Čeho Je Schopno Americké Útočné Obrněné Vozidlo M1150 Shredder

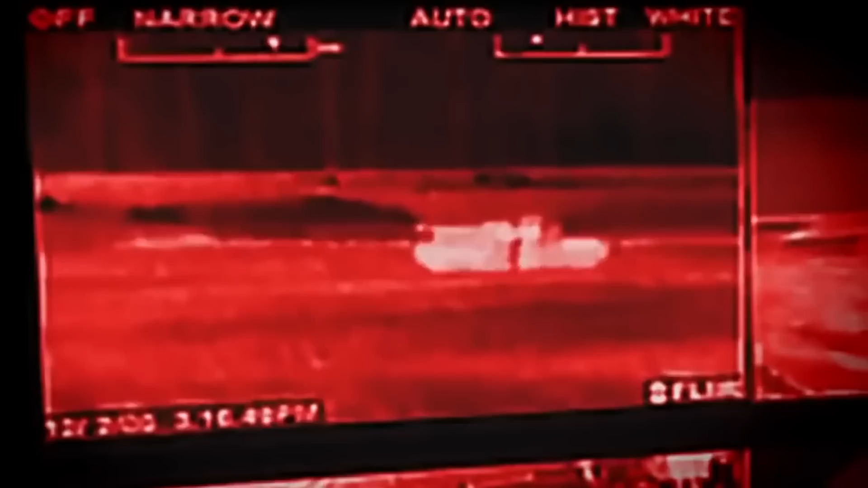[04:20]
která umožňuje uživatelům chránit se uvnitř obrněného vozidla a zároveň poskytovat vizuální přehled o situaci venku.